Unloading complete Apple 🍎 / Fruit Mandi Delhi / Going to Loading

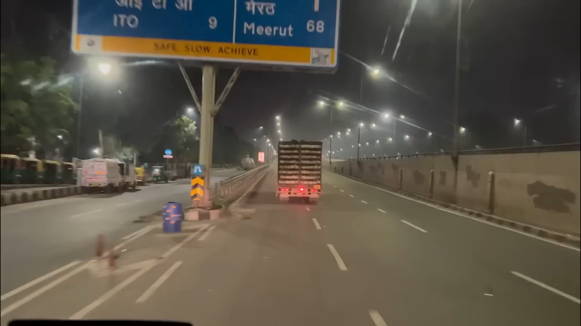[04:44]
पूरी सिटी घूमनी पड़ी आज, घूम घूम के, तो अभी चढ़े एक और रोड पे, क्योंकि इधर गाइड के बगैर काम नहीं चलता है भाई, नया बंदा हो या पुराना हो, हाँ जो पहले से चलते हैं उनकी अलग बात है, क्योंकि इतनी रोड है ना भाई,
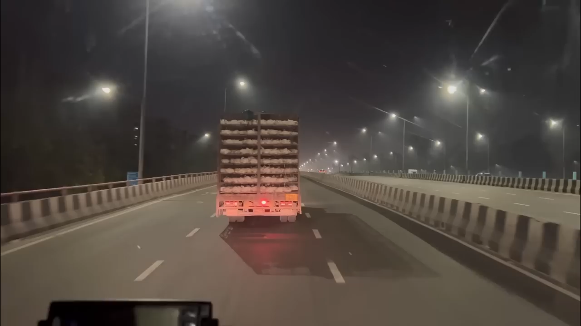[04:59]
इतने फ्लाई ओवर से समझ ही नहीं आती है ऐसा, मतलब मेन सिटी ऊपर से ये होता है कि बाय चांस 6 बजे के बाद नो एंट्री लग सकती है। एंड ऐसी भी कुछ जगह हैं जिनमें रात में भी नो एंट्री होती है, तो एक टर्न भी अगर गलत ले ली तो फंस जाओगे। ऊपर से नींद कितनी आ रखी है पूछो मत। बस अब मंडी पहुंच जाएं उधर चिकन वाली मंडी में, गाड़ी लगा के सो जाते हैं, खुद करेंगे लोड। In 1 kilometer, keep right onto Gurjar Samrat Mihir Bhojmarg.
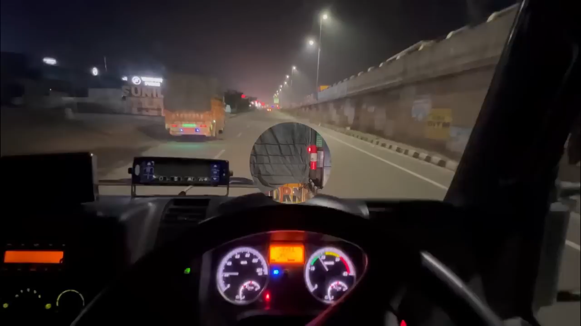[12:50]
पहुंचाया करनाल बट ये कौन सा रूल है टोल प्लाजा पे,
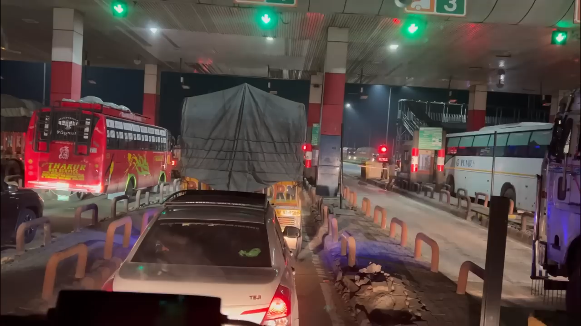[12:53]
10 सेकंड से ऊपर बिल्कुल अलाउड नहीं है रुकना। इधर तो मुझे तो पूरे 20 मिनट हो गए इधर ही खड़ा हूँ, देख रहे हो जाम इतना ज़्यादा, मतलब टोल प्लाजा पे 10 सेकंड से ऊपर रुकना बिल्कुल मना है। क्या ही बता सकते हैं भाई, इंडिया में कोई कानून जेन्युइन नहीं है भाई।